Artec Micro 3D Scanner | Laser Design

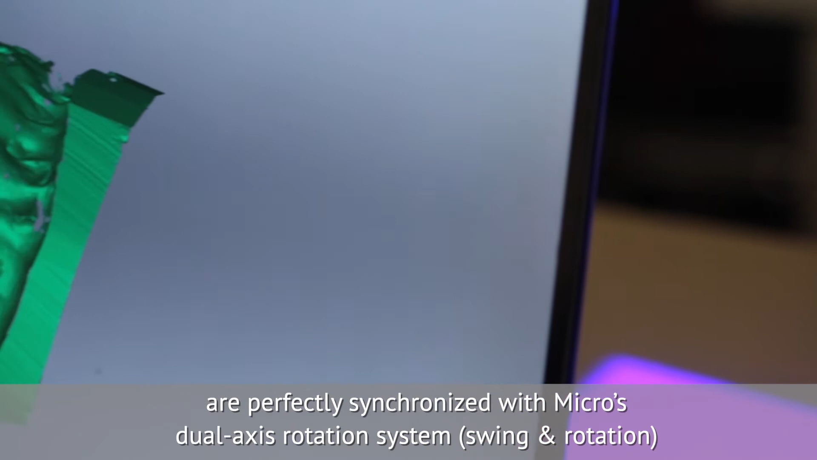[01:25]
Swing and Rotation, to create the ultimate digital copy of your object, with a minimum of frames captured.
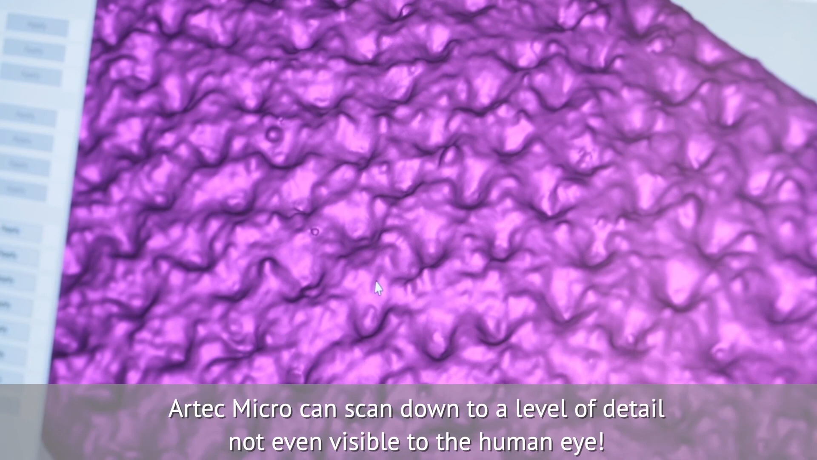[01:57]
Artec Micro can scan down to a level of detail not even visible to the human eye.